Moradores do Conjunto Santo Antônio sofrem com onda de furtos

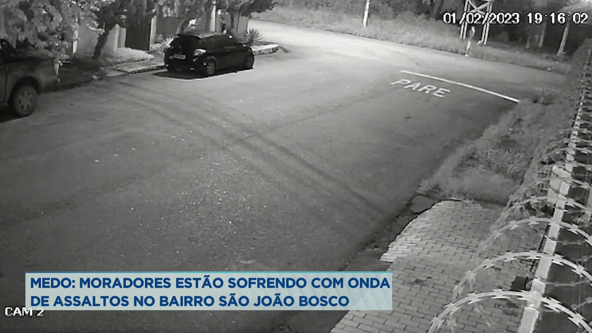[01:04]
na esquina Tem um carro de um morador estacionado O homem se aproxima do veículo Puxa a maçaneta da porta Para verificar se está aberta Mas como o carro está fechado Ele vai em direção A uma caminhonete de outro morador O criminoso rasga a capa de proteção Da carroceria do veículo E furta uma caixa de pesca